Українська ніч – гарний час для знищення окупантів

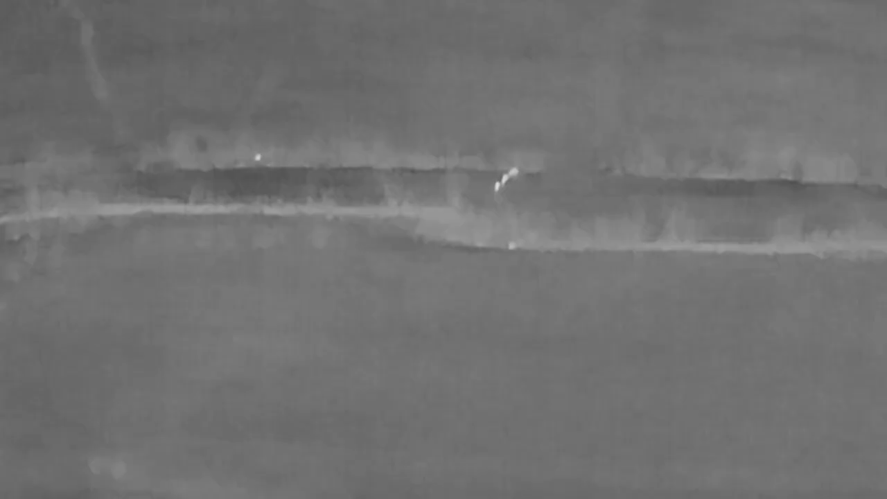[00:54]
Ну тепло, видно хтось там сидить. Я злітаю в групу, пішована, вона, типо, ночнає, пічка вітаєть.